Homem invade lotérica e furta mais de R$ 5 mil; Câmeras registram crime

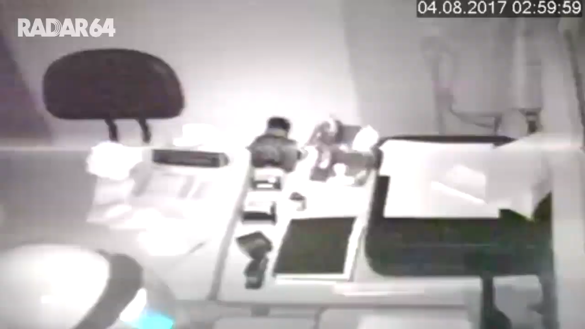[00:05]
A Polícia Civil divulgou nesta terça-feira imagens do furto a uma casa lotérica no bairro Pequim, na cidade de Onápolis.